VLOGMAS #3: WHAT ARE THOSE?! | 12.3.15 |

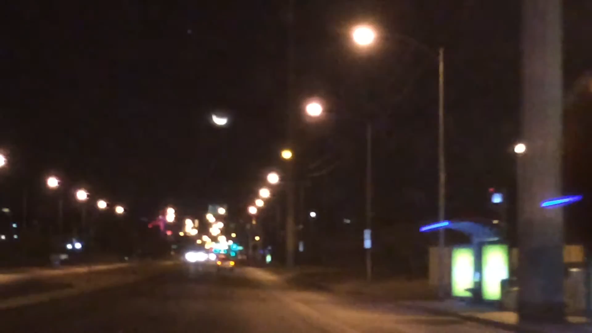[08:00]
Right there, hold on. Yep, there. The moon is so big and pretty.
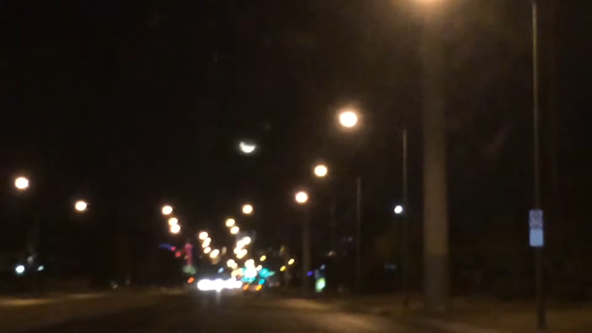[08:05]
It looks like a cat eye. He said, really?